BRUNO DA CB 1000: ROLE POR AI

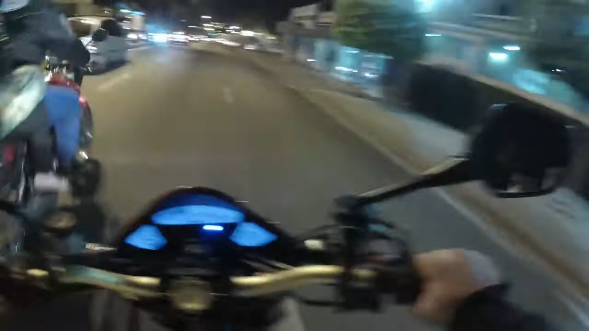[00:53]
Molhada ali, só acabei de passar, hein?
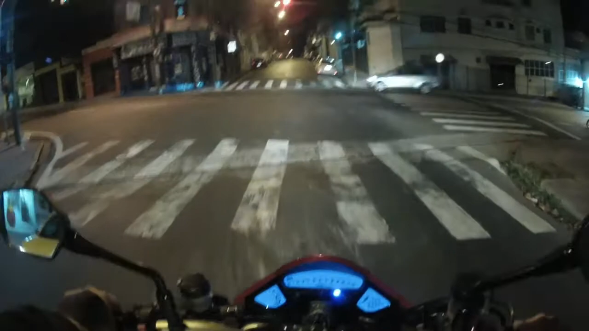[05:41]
Espero que o pessoal não tenha saído ainda. Tá piscando, tá gravando. Engraçado, né? Está com pressa. O semáforo parece que demora mais ainda. Eu não tô com pressa, eu paro aqui. Puta, tão rapidinho.
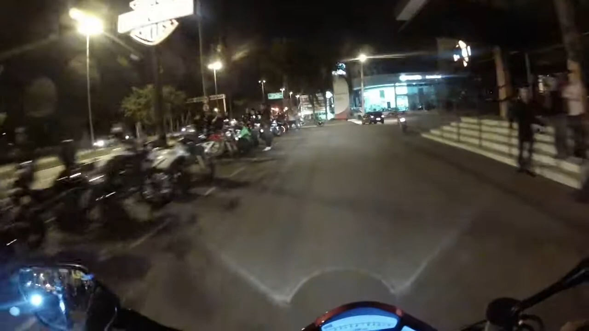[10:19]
Parar aqui junto com o Fábio. Isso aí, galera.